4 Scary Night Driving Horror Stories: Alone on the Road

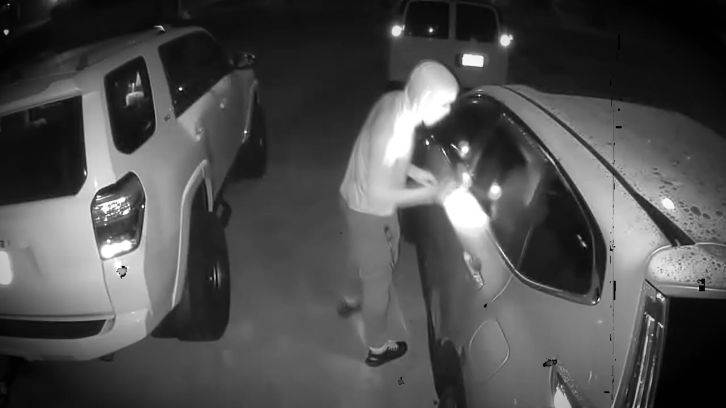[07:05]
What I observed was an individual wearing a large black coat with a hood covering his head.